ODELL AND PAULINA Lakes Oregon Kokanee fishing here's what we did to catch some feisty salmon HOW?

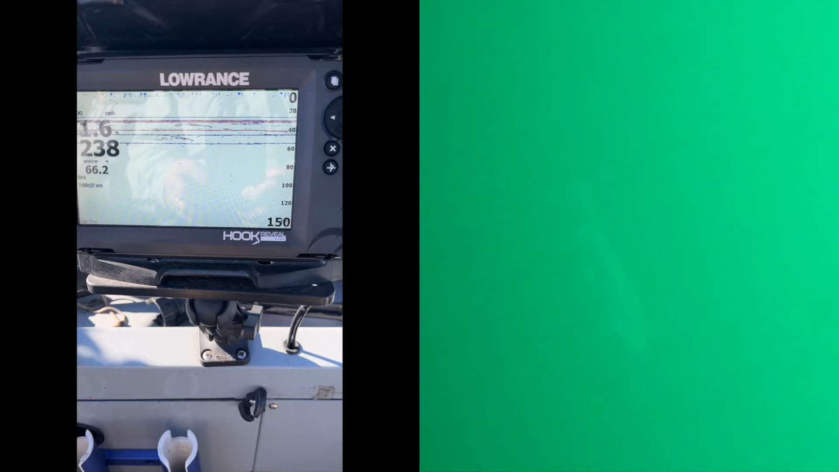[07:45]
Schools weren't real tight, but there were a lot of them everywhere, so you could kind of cruise around the lake and pick up fish here and there.
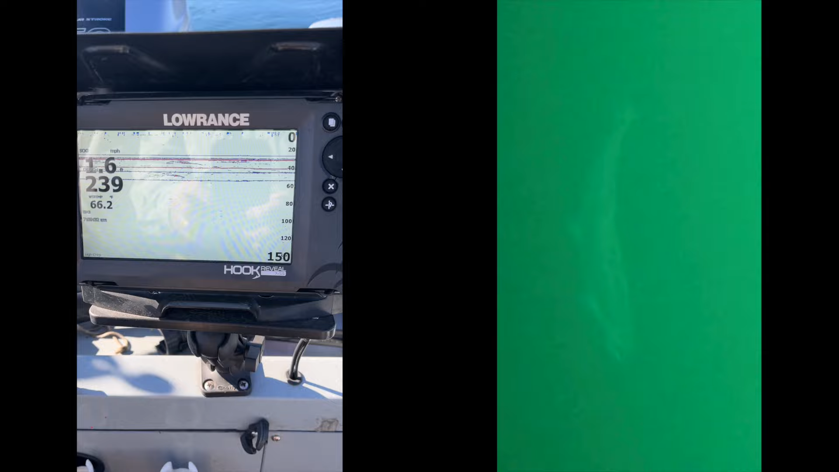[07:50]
And it's hard to beat the scenery. Beautiful area.